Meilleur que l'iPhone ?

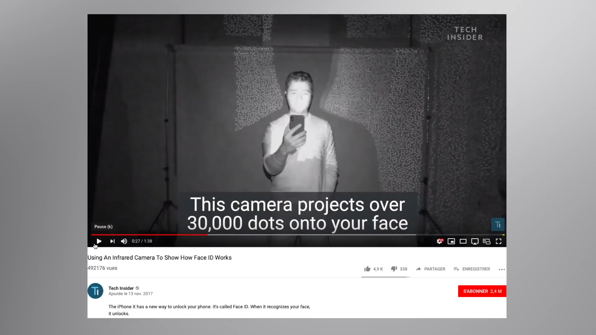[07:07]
À ce moment-là, la réalité augmentée n'aura jamais été aussi poussée sur un smartphone, avec des capteurs infrarouges lui permettant de comprendre les éléments qui l'entourent et à quelle distance ils sont.